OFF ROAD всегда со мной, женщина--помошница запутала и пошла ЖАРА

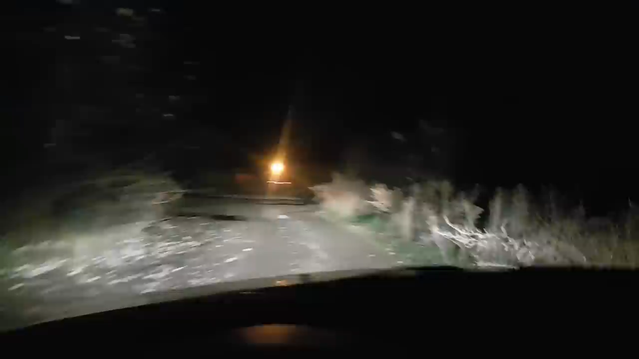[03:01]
пока пока вроде дорога есть все хорошо какие-то он грузовички чем сейчас доедем все покажу этих прекрасных джиперов да тут хорошие места песочек